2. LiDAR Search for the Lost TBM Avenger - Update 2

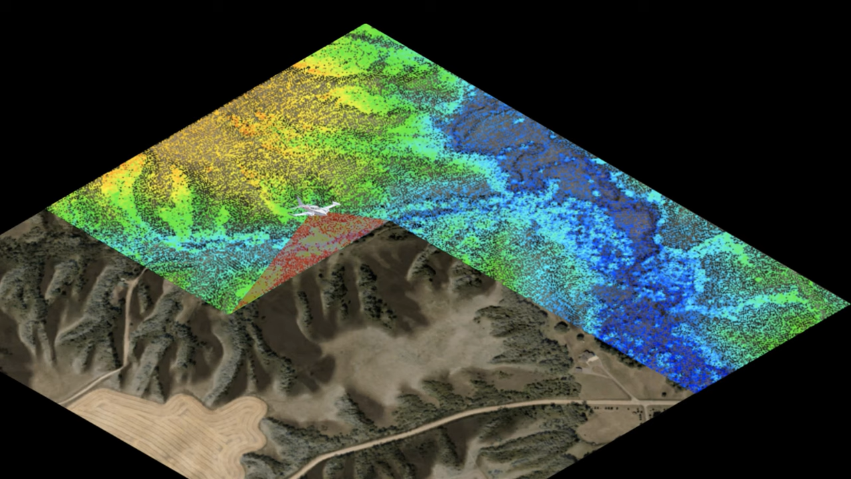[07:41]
And the light beams that we'll analyze are the light beams that penetrate the leaves and the branches that hit the forest floor.
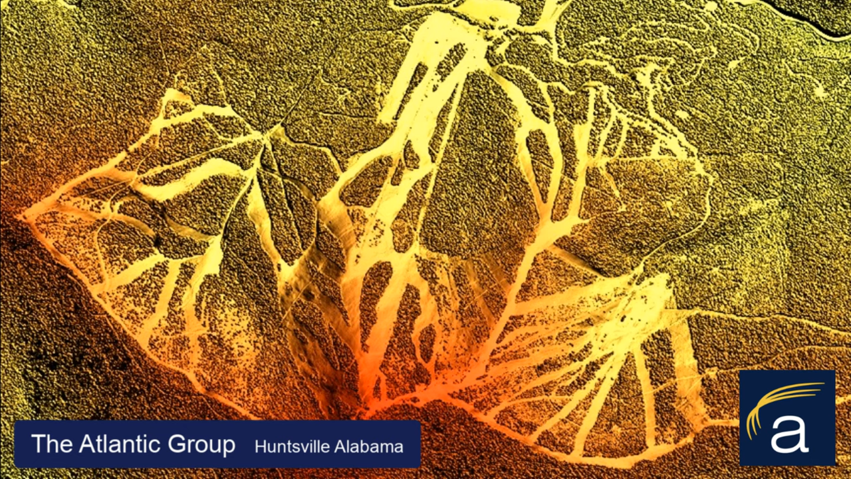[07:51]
And when you just look at those light beams, it's like erasing the forest and looking at the bare earth. Here's an example transitional image from the same area, and here you can see the bare forest floor.
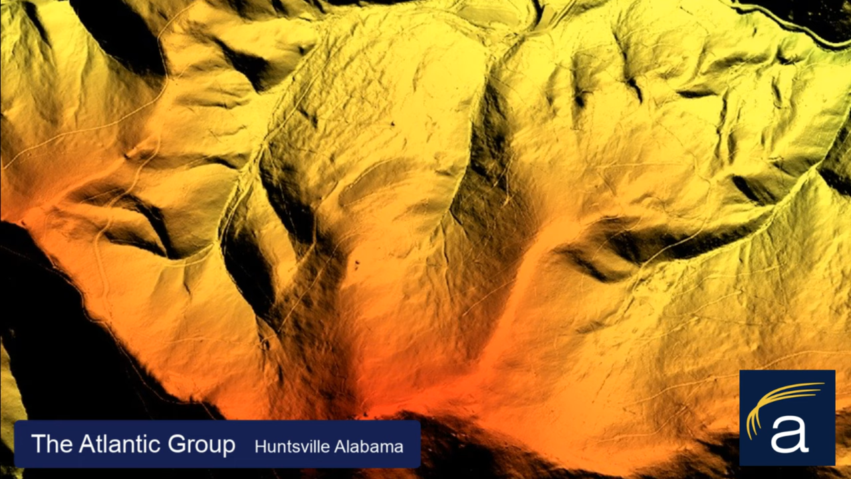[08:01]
And let's pick out an anomaly here, and let's zoom in on this. It looks like something, but we don't know what it is.